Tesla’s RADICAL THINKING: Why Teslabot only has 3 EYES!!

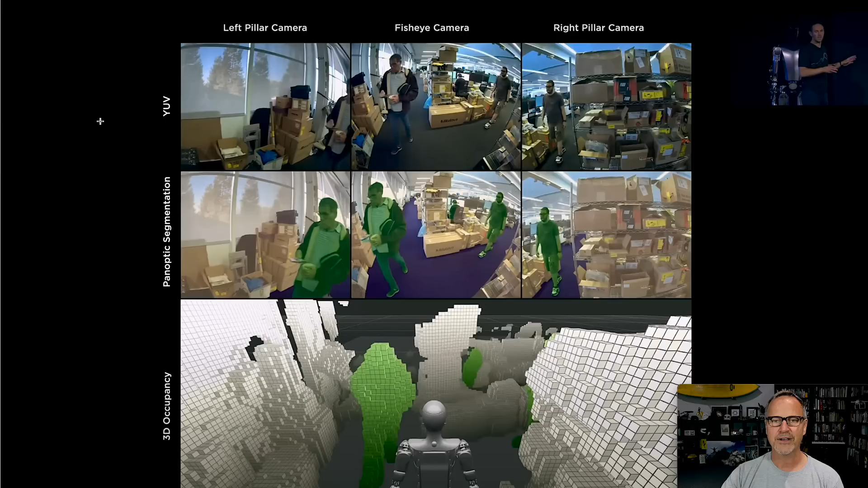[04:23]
And I'm not just basing that on my thinking, but also from shots like this, where you can see, oh, it's a little bit, here we go. You can see left pillar camera, fisheye camera, right pillar camera. So let's try to find where those things are. So the fisheye obviously is in the middle. So I'm going to assume it's in the middle of his forehead. A little bit difficult to see that because of course he's made out of, you know, it's black.
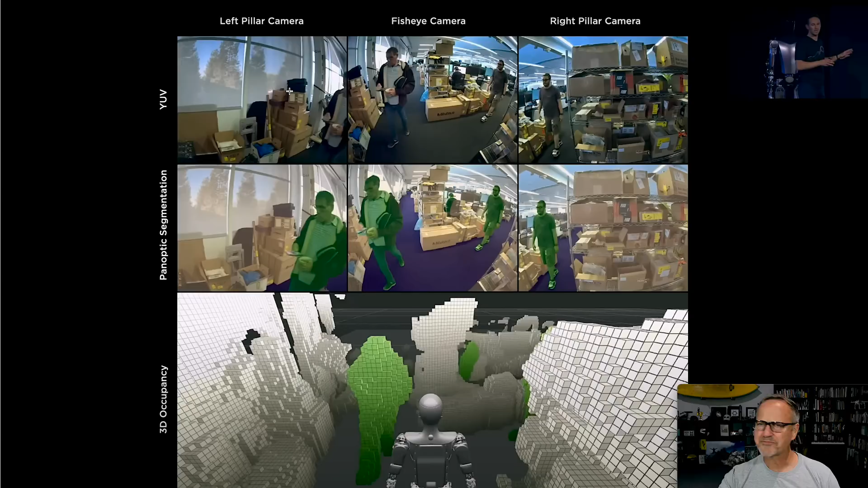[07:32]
maybe 120, 140 degree, you know, field of view. So very, very wide. And then the pillar cameras are not quite as wide of an angle, but you can see how they easily cover this guy appears twice, this guy barely appears twice.
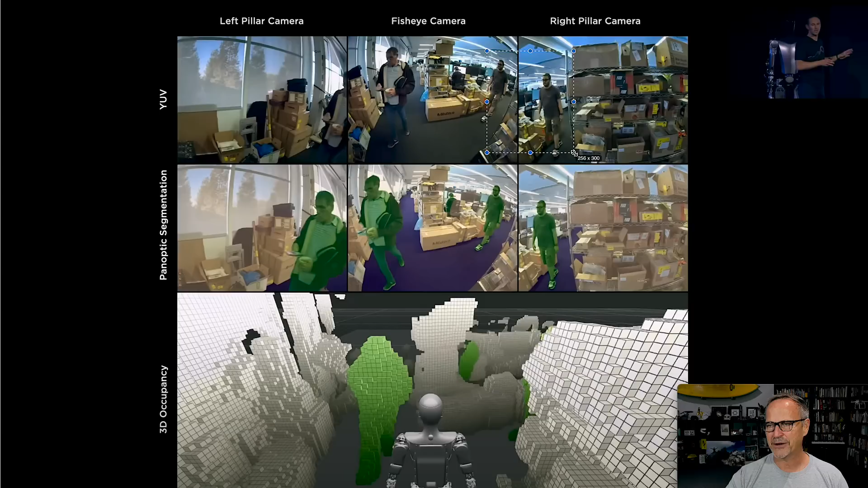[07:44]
So there's plenty of room in these images to stitch them together, which is what they do with eight cameras in the vehicle. But again, here, you've got an object like in a Tesla bot, which is, he's, he's very thin, right?
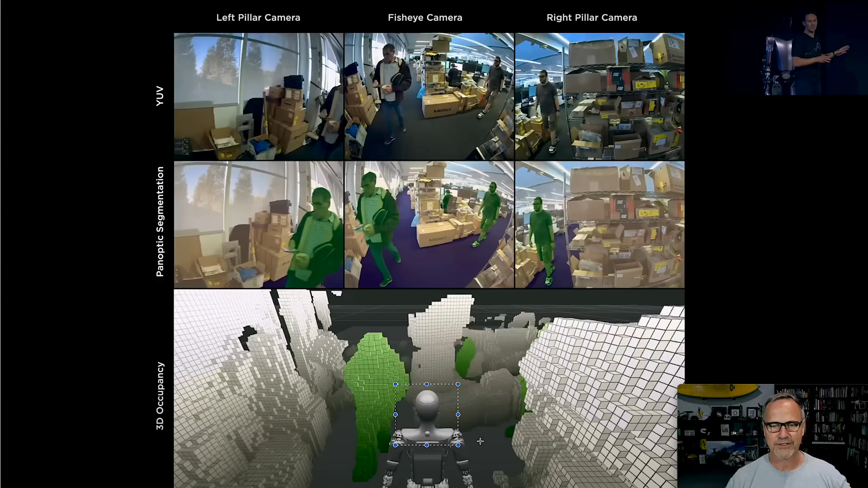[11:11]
Now, eventually they might put, you know, mobility into the head and stuff like that. But at this point they don't. So, uh, here he is leaving.
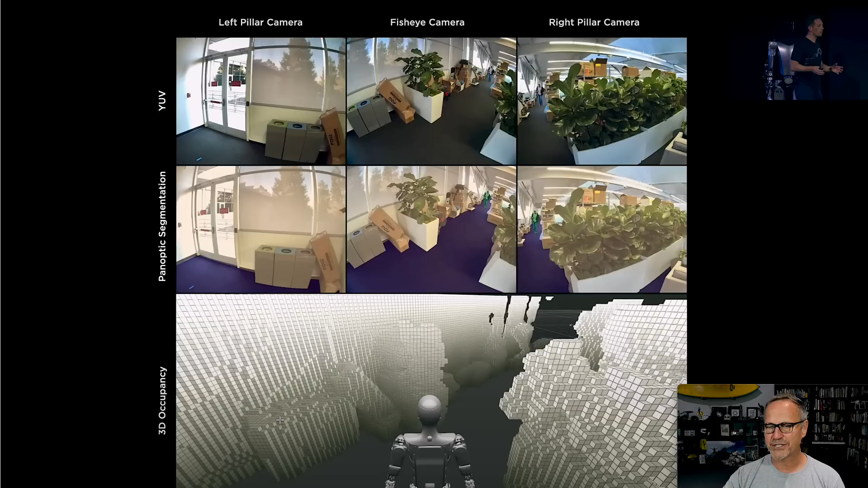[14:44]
So again, you can get away with fewer cameras. You can, you can segment this scene panoptic segmentation did a video about that as well. But basically that just means creating, understanding the world panoptic segmentation. This is actually a good indication of that is this image instead,